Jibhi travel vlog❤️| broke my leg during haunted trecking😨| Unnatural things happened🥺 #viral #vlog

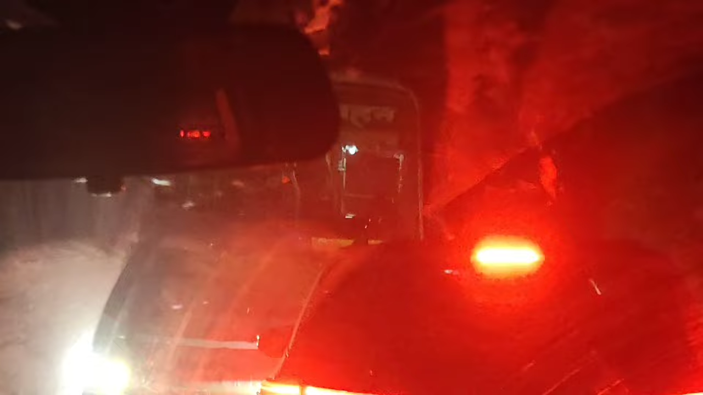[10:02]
हम सब गाड़ी से उतर गए हैं क्योंकि बस के लिए जगह नहीं थी, गाड़ी बैक नहीं हो रही और मेरे पैर में भी बहुत दर्द हो रहा है, बहुत।